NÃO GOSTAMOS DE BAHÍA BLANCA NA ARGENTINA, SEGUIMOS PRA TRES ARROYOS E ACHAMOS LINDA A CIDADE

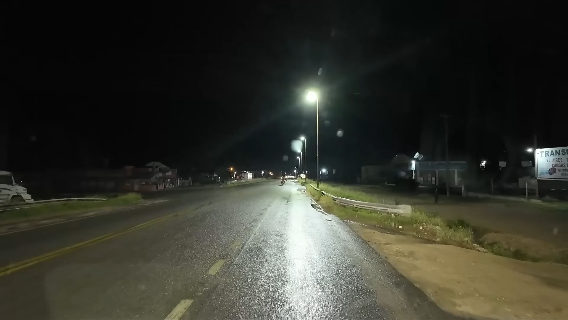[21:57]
Se a gente seguir em frente, a gente vai pra...
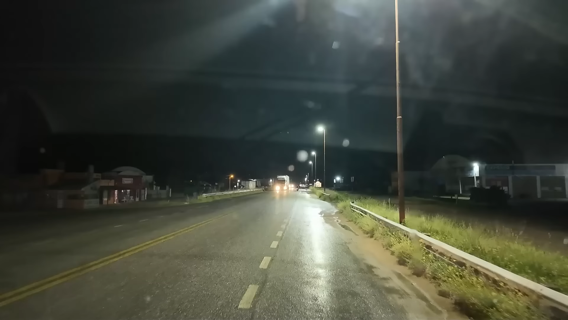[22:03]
A gente vai dar uma olhada ali se tem lugar pra dormir. A gente vai dar uma olhada ali se tem lugar pra dormir. E aqui tem um posto IPF. A gente vai dar uma olhada ali se tem lugar pra dormir. Se não tiver, a gente vai dar uma passada dentro da cidade.